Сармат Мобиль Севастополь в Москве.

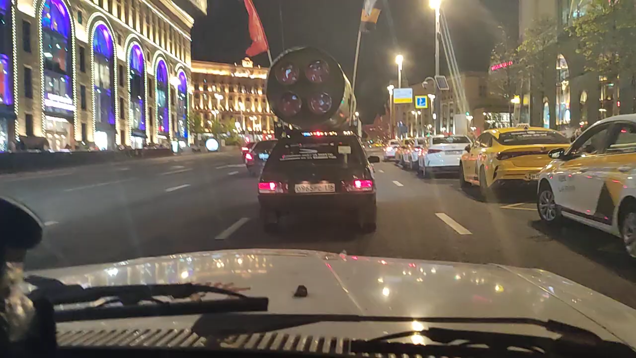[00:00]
Уважаемые друзья, это Москва, впереди Лубянка,
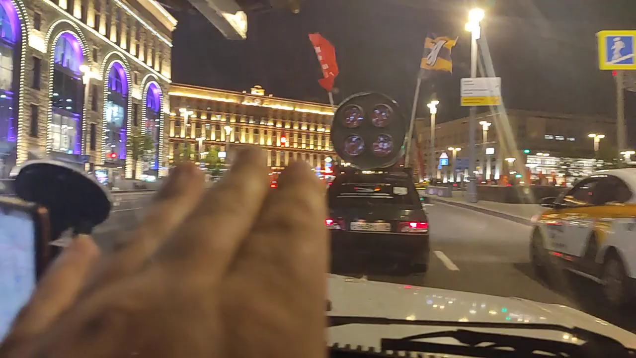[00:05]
здание ФСБ и КГБ Здесь перед нами, вот видите,
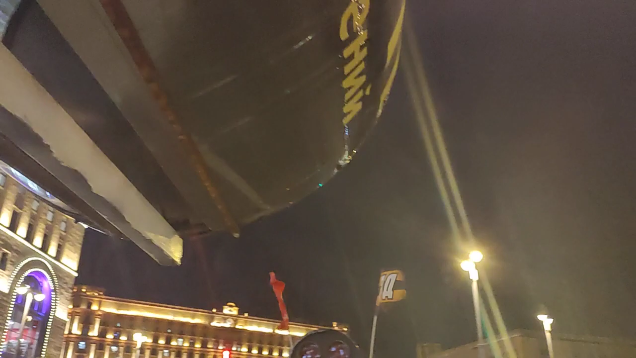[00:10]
одна ракета, впереди вторая Два автомобиля, Сармат-мобиля точнее Вот едем возле Лубянской площади,
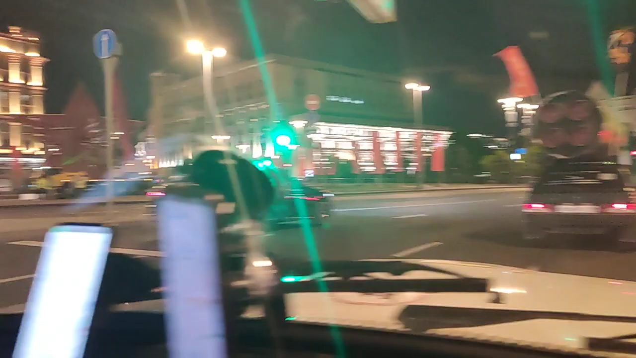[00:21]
вот она Вот впереди Китай-город Здесь вот станция метро Лубянка
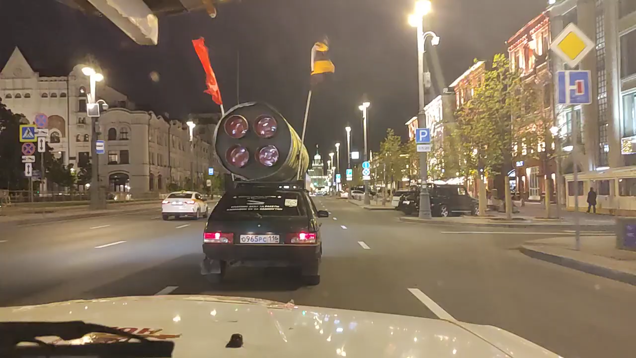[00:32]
Впереди, я думаю, все знают, кто едет, Равиль На, значит, своем Сармат-мобиле, два флага, флаг победы, Нодовский флаг И тут здесь вот эта ракета, это у нас Федотов Андрей
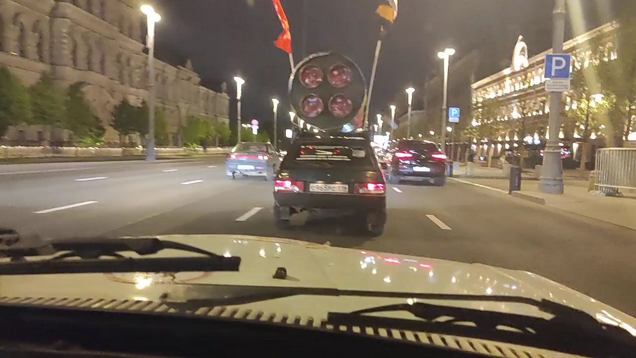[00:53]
Который приехал из Севастополя, города Героя Да Ну,